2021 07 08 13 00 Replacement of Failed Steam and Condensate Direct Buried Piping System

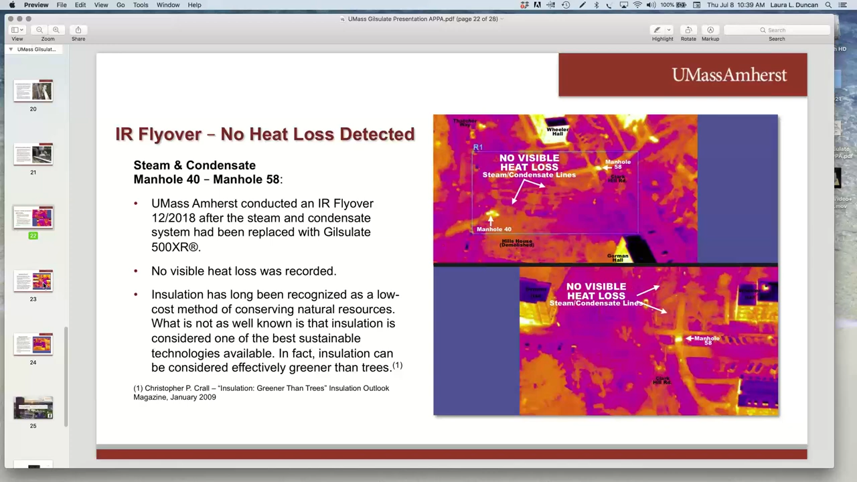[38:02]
And that was something that we'll get to. We were able to go and fix a few years later, but as can be seen, our heat loss, there was no longer existing. We did not have heat loss coming. Since then, Laura is right. We have used Gilslake. Our people do the installations now. We, for the most part, on the smaller jobs, we're like the University of Texas Austin. We kind of do our own installations. Matter of fact, we have just our utility crew is working on four right this summer.